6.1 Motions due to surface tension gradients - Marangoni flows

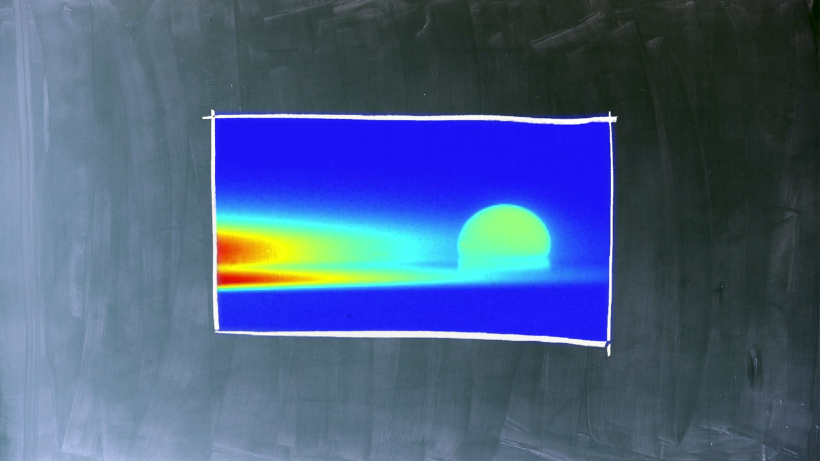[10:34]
In order to make this effect spectacular, we can use a textured solid impregnated with oil which minimizes pinning, whose action opposes such motion. In this infrared movie, you can see both side and top views showing the behavior of a water drop deposited on a solid impregnated with silicon oil. Placed on the hot part of the solid, whose temperature is 70 degrees Celsius, the drop first heats up until it matches the temperature of the substrate and then moves to the cold, 50 degrees colder, at a velocity of typically 1 mm per second.
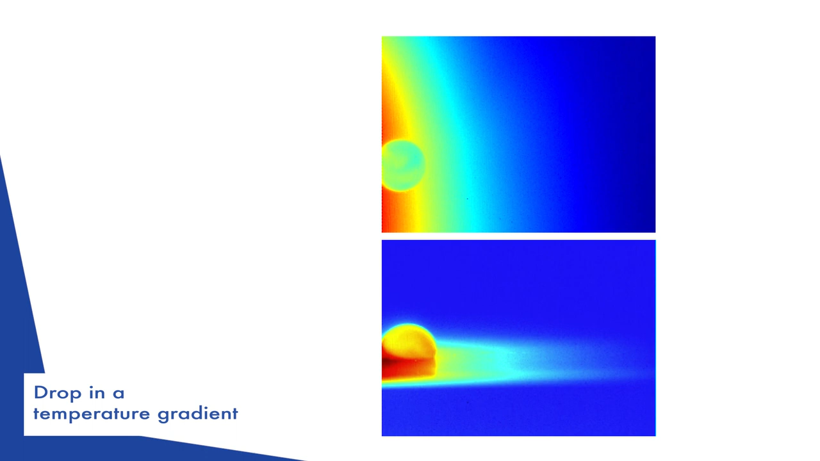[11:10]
This drop is drawn by the contrast of the oil surface tension between its two edges. Surface tension being larger on the cold side, the capillary force attracts the drop towards this region.